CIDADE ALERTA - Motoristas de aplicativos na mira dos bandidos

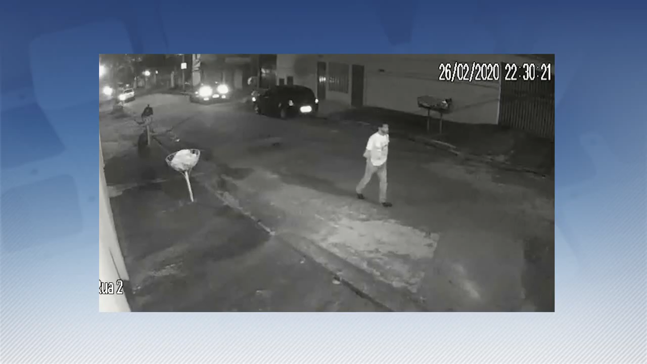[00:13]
Reparem no carro estacionado à esquerda do vídeo. Dentro estavam um motorista de aplicativo e uma passageira, que se preparava para desembarcar. Antes, porém, dois homens se aproximaram e anunciaram o assalto. Os ocupantes foram obrigados a descer do veículo. Logo depois, outros dois comparsas também aparecem correndo para dar apoio ao crime. Os ladrões roubaram o dinheiro e o celular do motorista e fugiram. Enquanto esteve sob a mira de uma arma, o motorista temeu pelo pior.